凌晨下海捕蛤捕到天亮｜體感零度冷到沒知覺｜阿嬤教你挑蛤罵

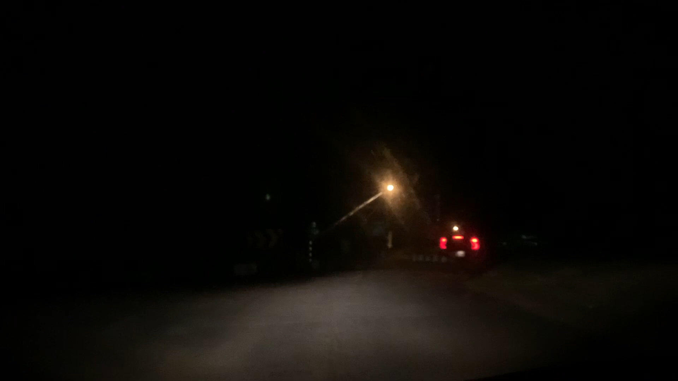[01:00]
什么鬼地方？等一下，好害怕下去，好可怕！
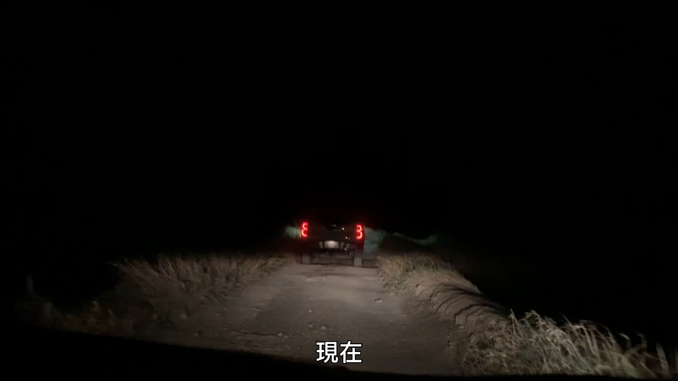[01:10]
大家不要怀疑，现在两边都是海水，一个不小心直接下去填海，越晃就有一种快要到的感觉。大家看到旁边那个一闪一闪的啊，是烟囱。